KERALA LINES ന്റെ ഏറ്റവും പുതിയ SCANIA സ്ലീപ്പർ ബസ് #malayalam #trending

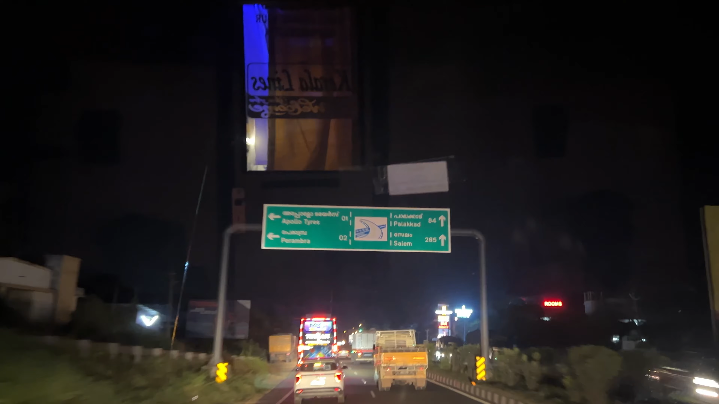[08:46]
നമ്മുടെ തൃശ്ശൂർ റൗണ്ടിലെ റീസെൻ്റ്ലി ഇനാഗ്രേറ്റഡ് സ്കൈ വാക്ക് ആണ് കേട്ടോ അത്.
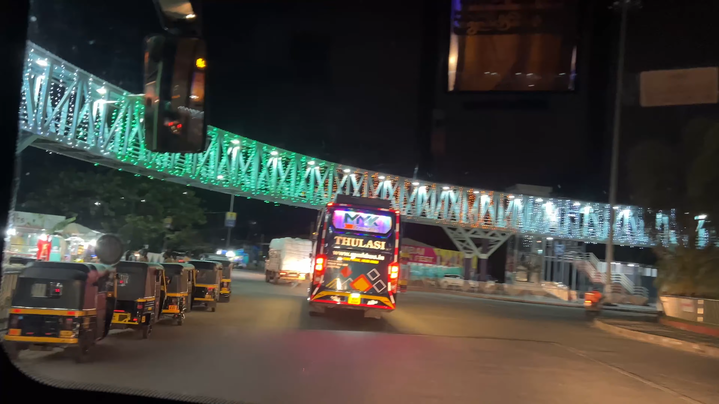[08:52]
നമ്മളെ ഇൻഡിപെൻഡൻസ് ഡേൻ്റെ അന്നേക്ക് കാണാൻ അടിപൊളി കളറിൽ ത്രിവർണ്ണ പതാകൻ്റെ കളറിൽ ഡിസൈൻ ചെയ്ത് സെറ്റാക്കി വെച്ചിട്ടുണ്ടായിരുന്നു.
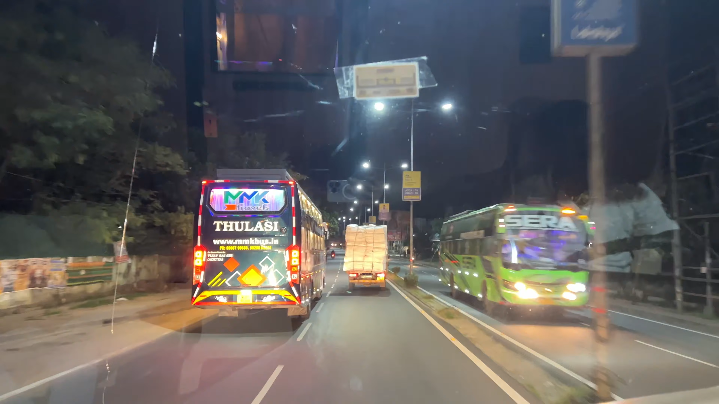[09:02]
പിന്നെ എറണാകുളത്തു നിന്ന് എടുക്കുന്ന ഈ ഒരു സർവീസിന് തൃശ്ശൂർ ടൗണിൻ്റെ ഉള്ളിൽ പിക്കപ്പ് പോയിന്റുകൾ ഉണ്ട് കേട്ടോ.
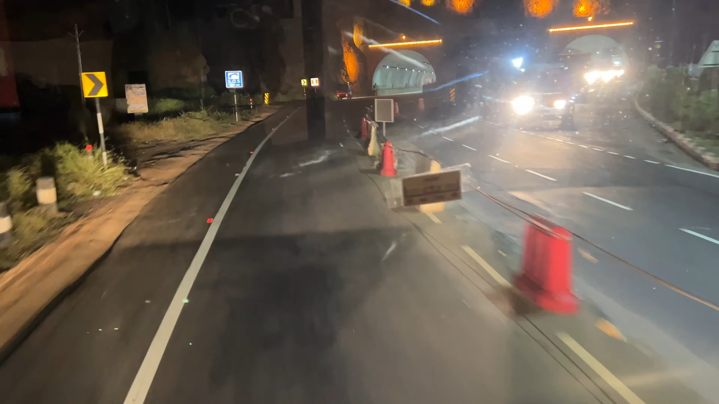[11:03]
കുതിരാൻ ടണലിലോട്ട് കയറുന്ന സ്ഥലത്തുള്ള അവസ്ഥയാണിത്. ടണലിൽ ഇറങ്ങിയിട്ട് എല്ലാവരും ഈ ഒരു സൈഡ് മാത്രമാണ് ട്രാഫിക് ഇപ്പോൾ ഉള്ളത്.
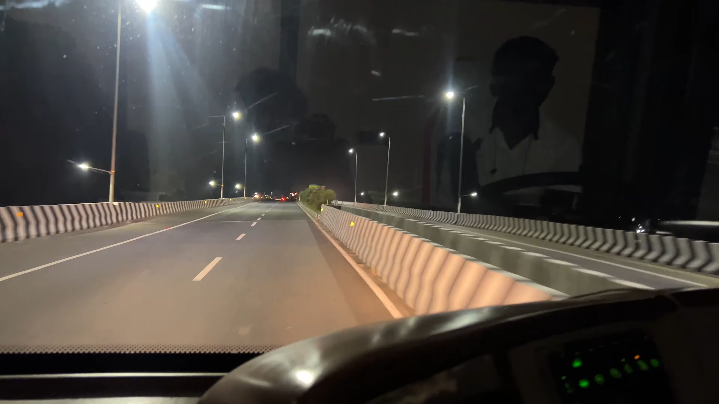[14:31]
ഈ ഭാഗത്തെല്ലാം നല്ല റോഡുകളും ഒരുപാട് ക്യാമറകളും ആണ് കേട്ടോ. അതൊക്കെ CCTV സർവൈലൻസ് ക്യാമറകളാണോ സ്പീഡ് ക്യാമറകളാണോ എന്നറിയില്ല. എന്തായാലും ഈ റൂട്ടിൽ ഓരോ 5 കിലോമീറ്റർ കൂടുന്ന നേരം ക്യാമറകൾ കാണാൻ പറ്റും നമുക്ക്.
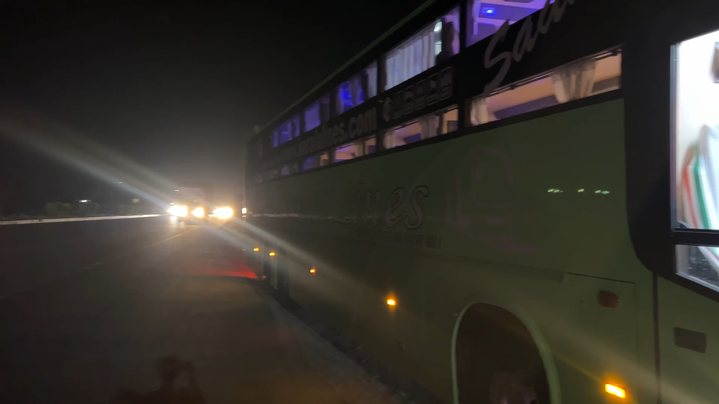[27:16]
ആ സമയത്ത് എന്തോ നമ്മൾ കൂടെ ഒരു വണ്ടിയും ഇല്ല, നമ്മളാണ് ഫ്രണ്ടിൽ പോകുന്ന ഒരു വണ്ടി. അധികം വണ്ടികളെ കാണാനും പറ്റിയിട്ടില്ല കേട്ടോ.
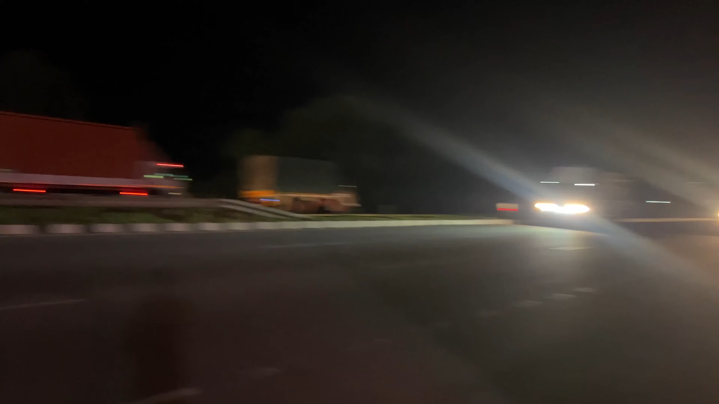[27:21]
ആകെ 1-2 വണ്ടികളെ മാത്രമേ കണ്ടുള്ളായിരുന്നു കേട്ടോ. അത് ഞാൻ ആദ്യമായിട്ടാണ് ഒരു യാത്രയിൽ എനിക്ക് അങ്ങനെ കേട്ടോ.